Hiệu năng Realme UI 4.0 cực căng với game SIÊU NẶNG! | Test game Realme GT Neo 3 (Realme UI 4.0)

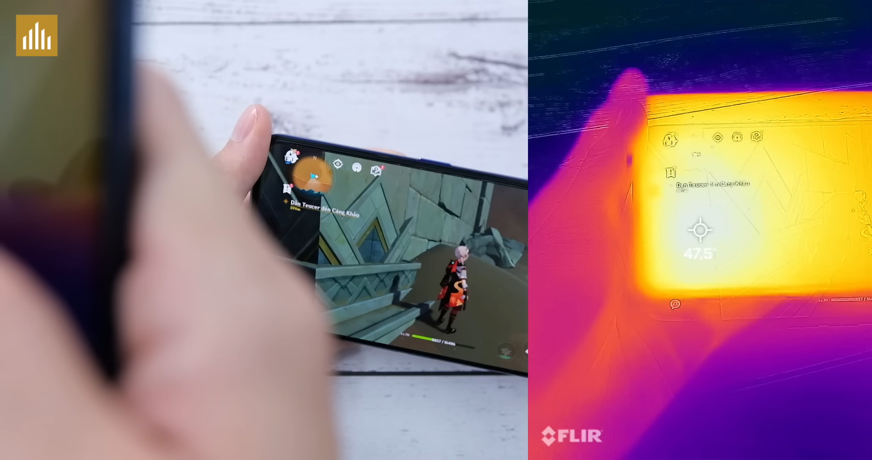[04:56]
Nhiệt độ mặt trước là 47.5 độ C Cáo đấy Nhiệt
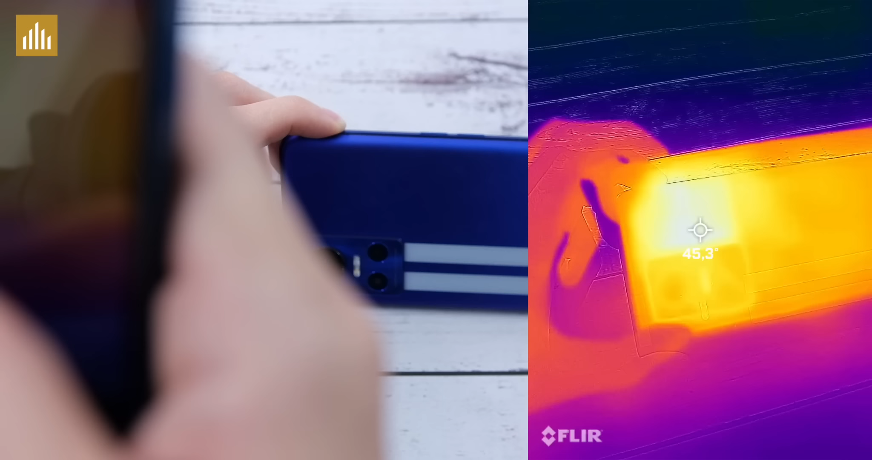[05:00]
độ mặt sau 45.4 Biểu đổi FS Cancine Park ở mức đồ họa max setting Trên Realme GT Nio 3 Nhìn chung thì mình thấy khá